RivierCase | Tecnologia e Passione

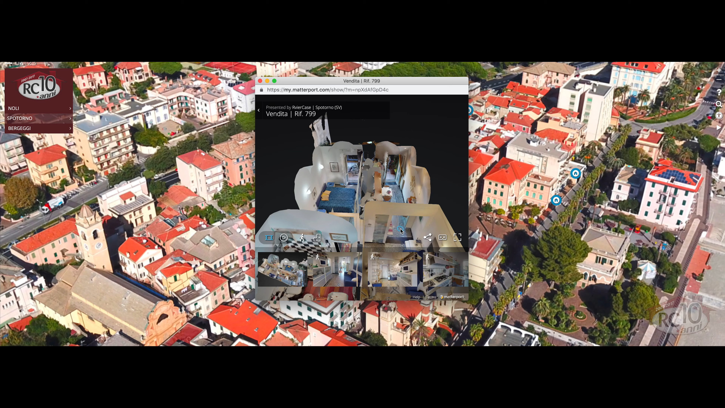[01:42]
Bergeggi vedendo il territorio e dove sono tutte le singole case che tu vedi esatto anche questo è molto bello questo è un'acqua questo